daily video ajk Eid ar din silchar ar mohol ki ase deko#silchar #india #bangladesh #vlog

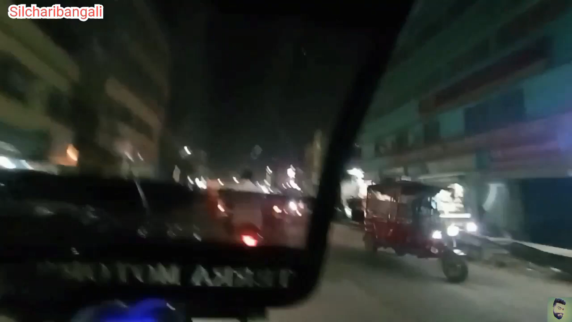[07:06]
বর্তমানে হসপিটাল রোড ক্রস করিয়া পাবলিক স্কুল রোডের মুখে আইছি।
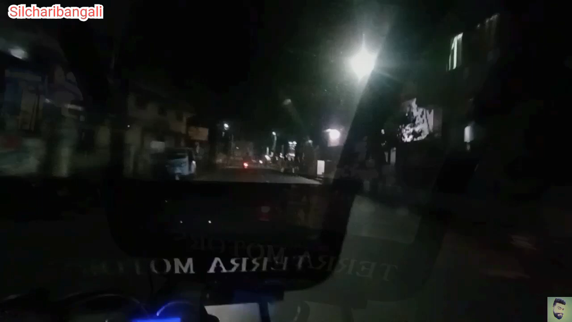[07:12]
তারপরে এখন রাঙ্গারঘাট বন্ধুরা, হ্যাঁ বর্তমানে আমি আছি ডিসি অফিসের সামনে। এই আইসি যাওয়ার কারণে হলো আমি যে মুখিয়া জানিগঞ্জ হইয়া সেন্ট্রাল রোড হইয়া আগের বার গেছিলাম,
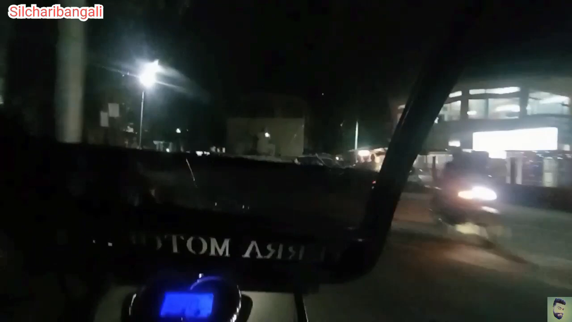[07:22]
প্রায় প্রায় 45 মিনিটে গিয়ে আমি প্রেমতলার করছি ঠিক আছে। তারপরে বন্ধুরা প্যাসেঞ্জার পাইছি না, খালি 20 টাকা 20 টাকা 40 টাকা লইয়া গেছি সোনাই রোড।
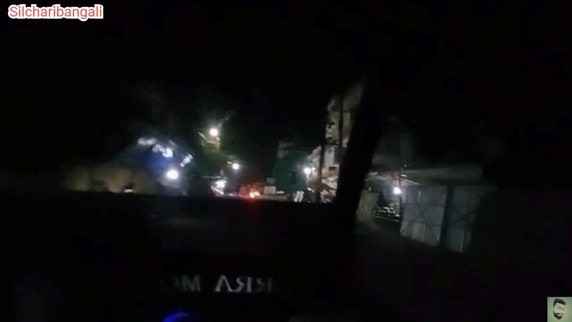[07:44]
চলো আই গেছি জানিগঞ্জ, বন্ধুরা জানিগঞ্জ হইয়া আমি আই গেলাম নাহাটা পয়েন্ট কি পর্যন্ত যান তুমি দেখায়।